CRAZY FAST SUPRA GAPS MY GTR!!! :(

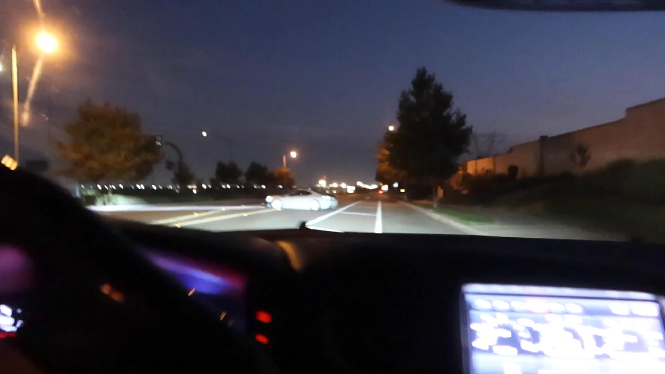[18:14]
There's another GTR No way bro
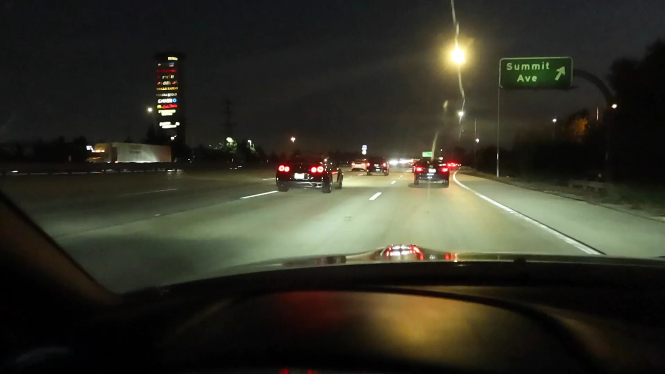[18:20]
Bro randomly look We hop on the freeway And there's another black GTR Red cl inequality
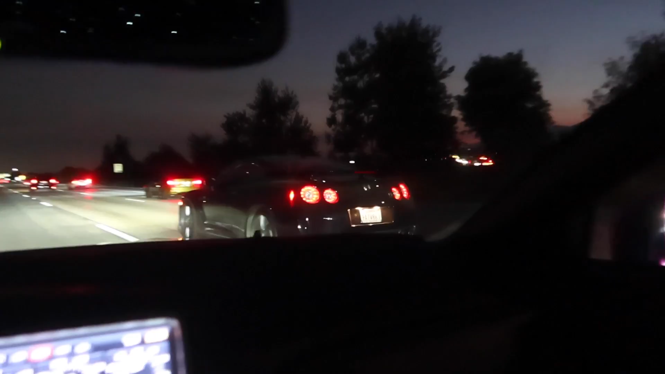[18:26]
Road Look out